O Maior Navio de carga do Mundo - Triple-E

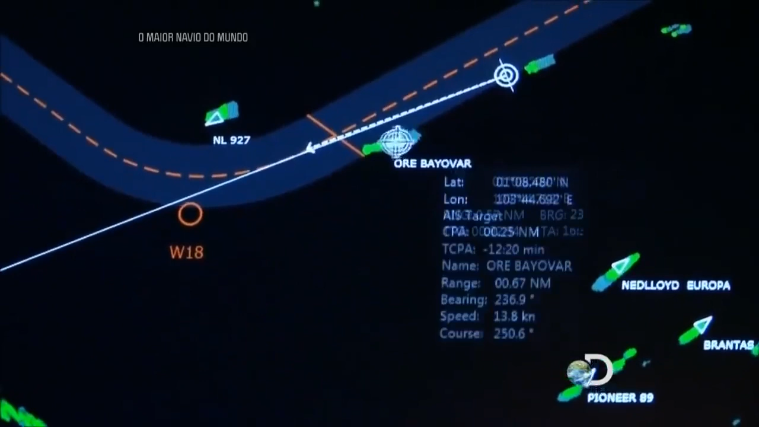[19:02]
Parece que tem 3 navios menores entrando na faixa errada.
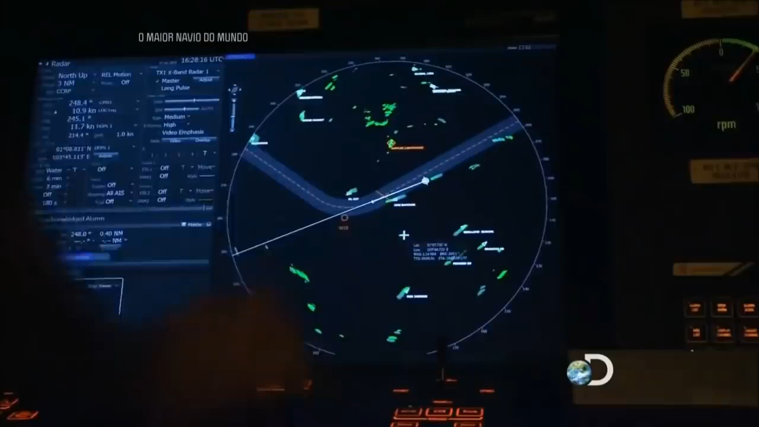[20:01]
Ele precisa seguir a mesma faixa da gente, porque estamos em águas rasas. Ele tem que virar a este bordo, senão ele vai encalhar.